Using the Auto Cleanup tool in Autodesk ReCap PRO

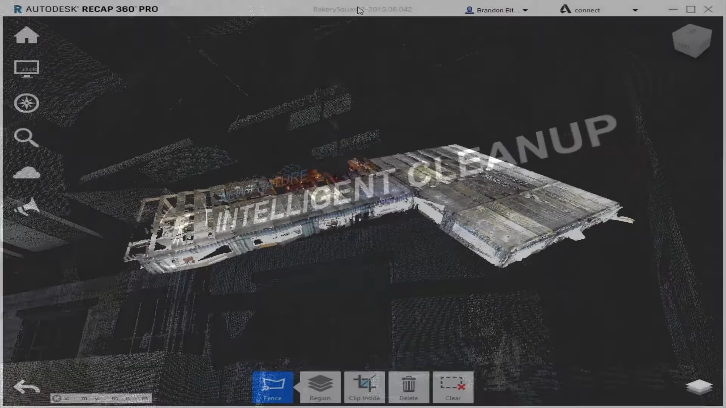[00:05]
Hi everybody, this is Brandon with Recap360 and today we're going to be talking about our data service Project Cleanup. Project Cleanup was the first data service Recap actually released and I'm going to give you a little bit of information about what it does and show you some results of the process. Now the best use case for Project Cleanup is in larger data sets like this one, factories, these new constructions or maybe some exterior
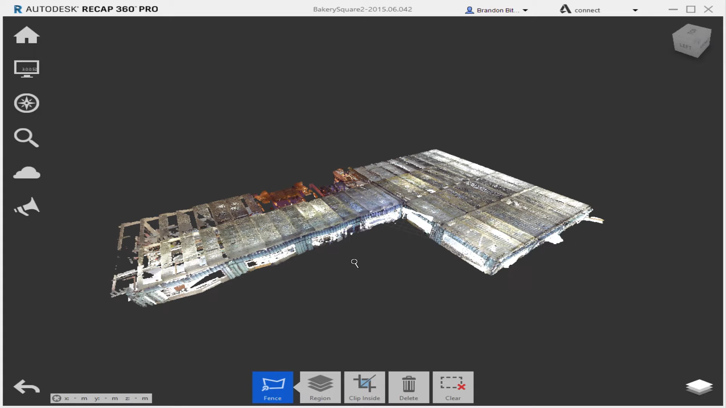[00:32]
terrestrial captures where you have a lot of moving data coming in and out of the scene. Think of things like cars or people, anything where you're not going to have really a great clean area to capture,
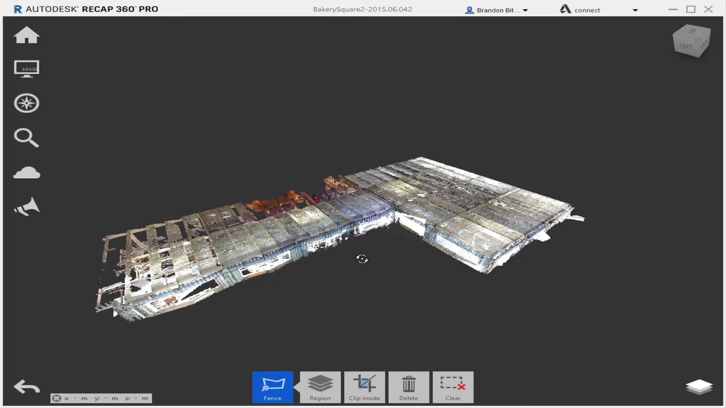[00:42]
which is typical if you're getting anything from real world environments. The specific project I have up right now is a new construction of
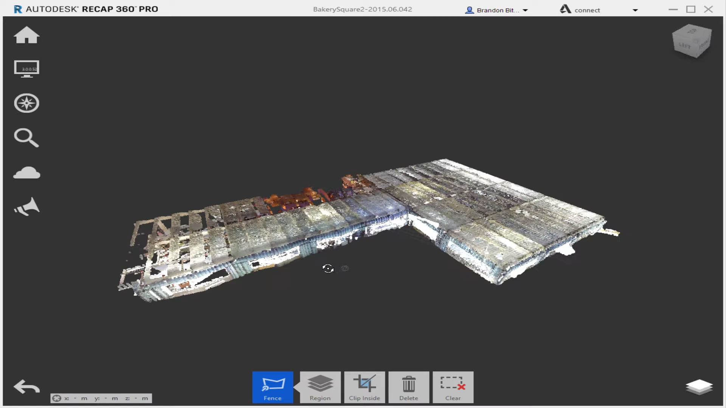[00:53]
a local office building and we're going to take a look at some of the data within it that might do well with this. I have a view state here we can zip to very quickly.
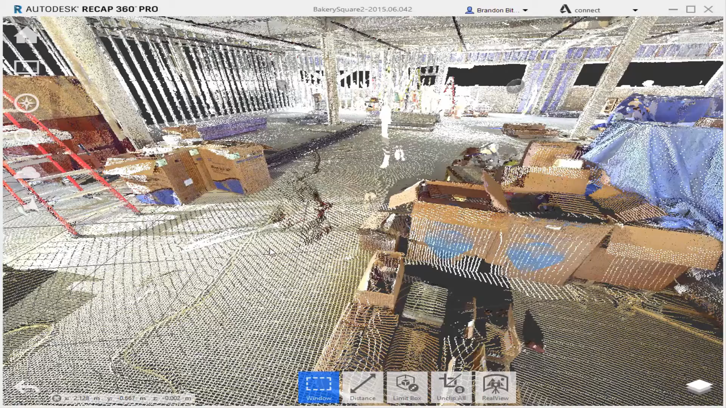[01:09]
Looks like we have an individual here who may have been checking their phone at some point and looks like maybe a guy who was milling around in the back when the scans were taking place. Traditionally I would just come in here with some of the selection tools and grab the points but anyone who's accustomed to doing this kind of traditional cleanup knows that it gets a little finicky with the way our selection tools work in 3D space. Typically you overshoot the points and we'll be navigating around to a couple different views to limit our selection and really crop it down the way we want it.
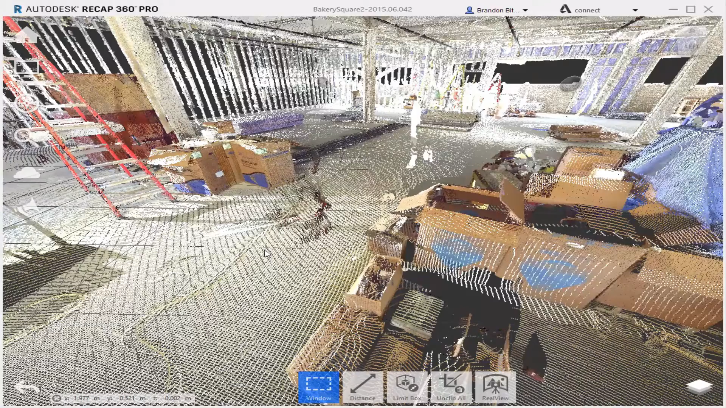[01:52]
None of it's impossible, it's just time consuming and that's really the biggest benefit of using this data service. It should take all of that hassle and nonsense and do it for you automatically. To access the service just come to the data services fly out, mouse over clean up and click on clean up.
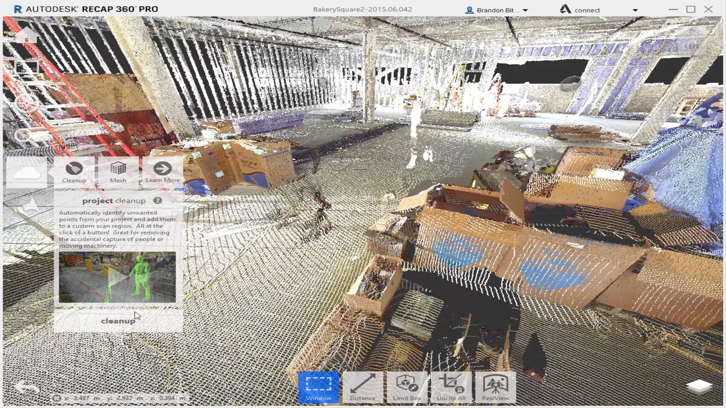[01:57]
Once the tool initiates we'll have a settings dialog appear. There's one major setting you need to be concerned with before starting the service and that's the overall precision of the tool. Now the way the tool determines which points in a project are actually bad is fairly complex but precision gives you a little bit of recourse to kind of affect the output. Basically lower precision will grab more points surrounding those that are identified as absolutely bad and higher precision will limit the selection to the points that are specifically only identified as bad.
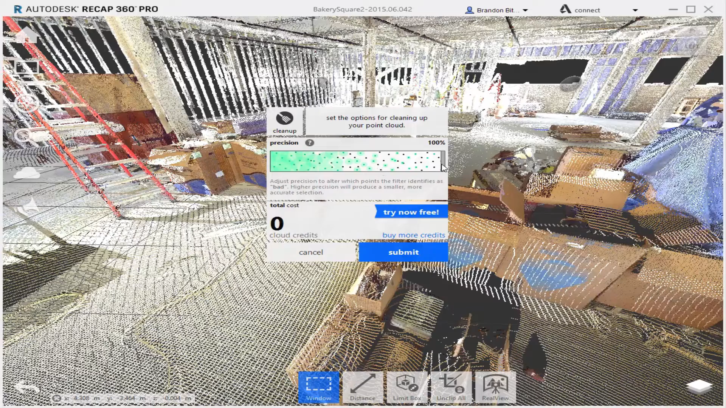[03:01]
And the margin for error is pretty low so it's not going to grab this set of boxes for example if we're looking to get rid of an individual standing over here. So I'm going to set this down to about 30% which is pretty good and then hit submit. This dialog here is giving us a little bit information about what's going to happen after the process is completed. Once we're done any of the points we've identified as bad in the project are going to be added to this new cleaned points scan region and as the dialog states any points within lock regions will not be affected. This is a good little tip to know that if you want to maybe do a large project and take it piece by piece you can kind of chunk it out and lock
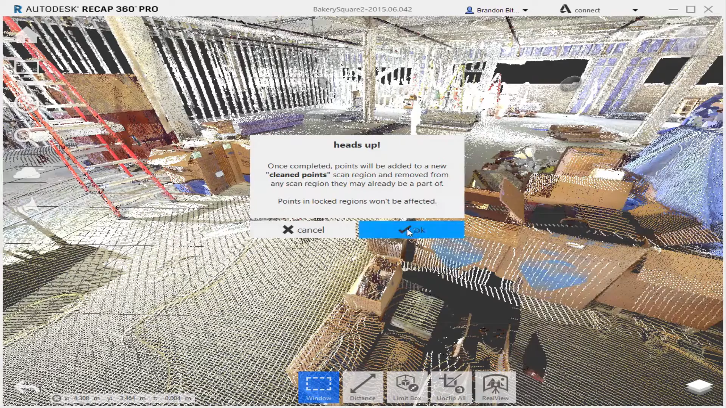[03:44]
everything down you don't want to use the service on and do it a portion at a time. You might get a little faster results with the processing because it tends to be a bit heavy on big projects. I'll click OK and it should get underway. We'll let the service run its course and check back in when it's done. It should take a few minutes but I won't make you watch this loading dialog tick up.